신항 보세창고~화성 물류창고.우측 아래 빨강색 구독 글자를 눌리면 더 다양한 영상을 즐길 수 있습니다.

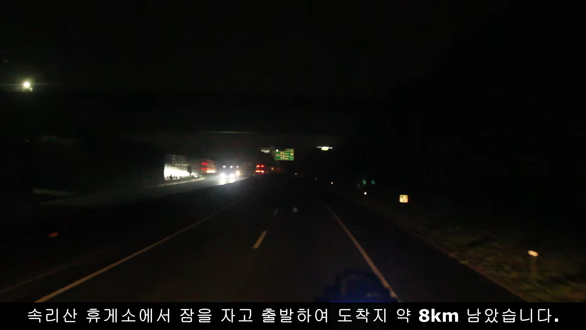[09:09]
속리산 휴게소에서 2시 좀 넘어가지고 출발해가지고 지금 이제 도착지까지 8.4km 남았습니다. 여기는 평택시흥 고속도로
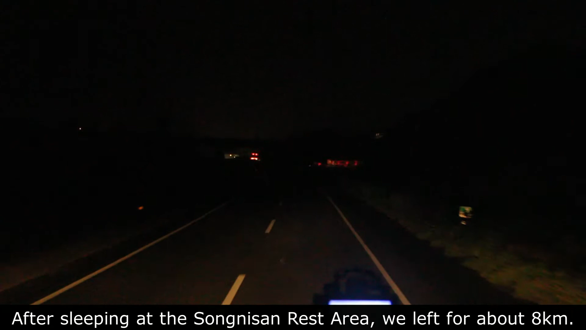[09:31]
인천 방향인데요. 이제 조암 IC 내려가지고 국도로 한 6km 정도 들어가면은 물류창고가 나옵니다. 오는데 비가 살짝 그쳤다가 왔다가
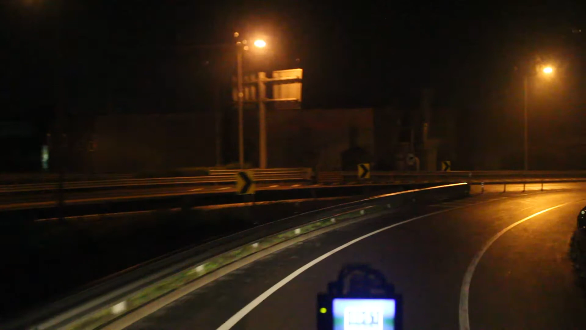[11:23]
화성 끝자락이죠. 팽택하고 경계선쯤 되는 끝자락이죠.
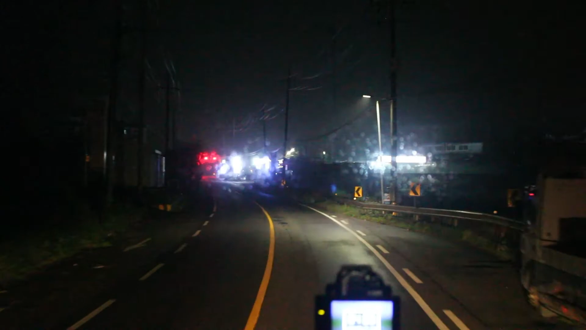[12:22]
처음에 올 때 여기 내비 켜고 왔는데도 입구가 헷갈리더라고요. 길이 좁아갖고 또 안에 뭐 아무것도 없는 줄 알고. 이리 좁은 데로 들어가야 됩니다.